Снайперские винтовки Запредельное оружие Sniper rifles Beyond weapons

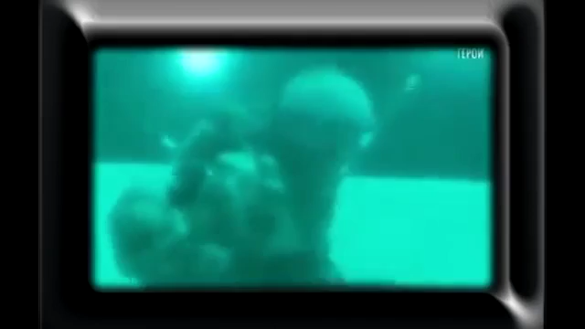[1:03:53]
Инфракрасный оптический прицел впервые позволил бойцам поражать цель в ночное время с большим успехом, нежели чем немного.